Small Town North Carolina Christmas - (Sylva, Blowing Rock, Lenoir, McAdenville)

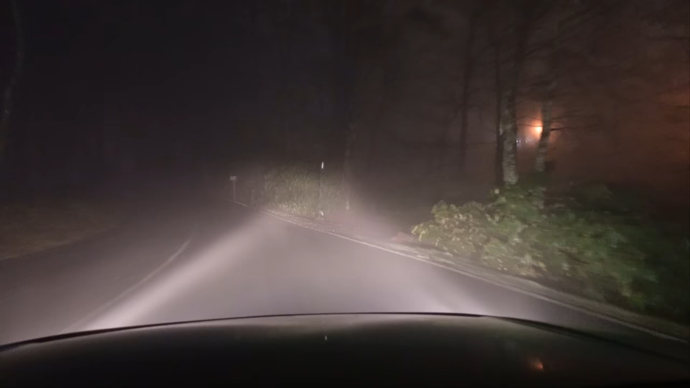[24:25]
Usually we have to kind of explain it, but I don't really see a lot of decorations out here right now. Used to have them all along the lake, on the building. Well, maybe that's so foggy, we'll see them when we get there. Yeah, here we go. These are the ones on the lake here, just a string of clear ones. Yeah, here we go.
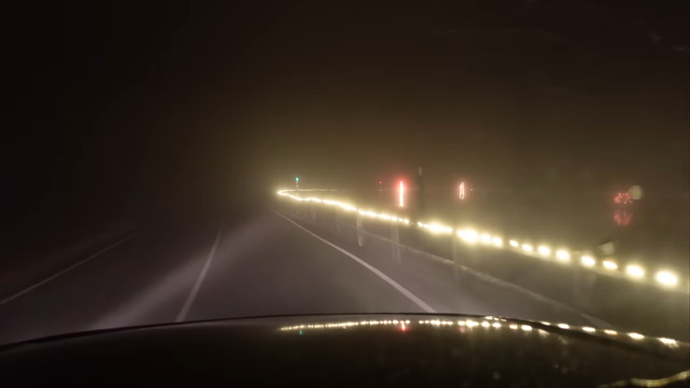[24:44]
Sorry again for the wipers, don't have a choice. I'm try to turn them off for a few minutes and see if we can get by with that. This is what, like a little, was it a timeshare? Probably something like that. I think they have a pretty nice restaurant out here, and this is really about all of it there is.
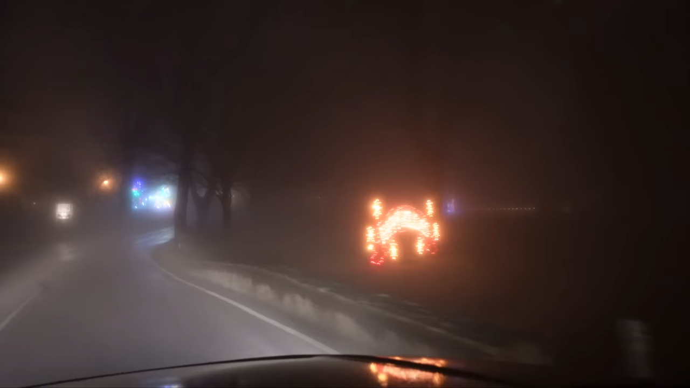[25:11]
We turn around right up here, but they just have it decorated nice by the lake.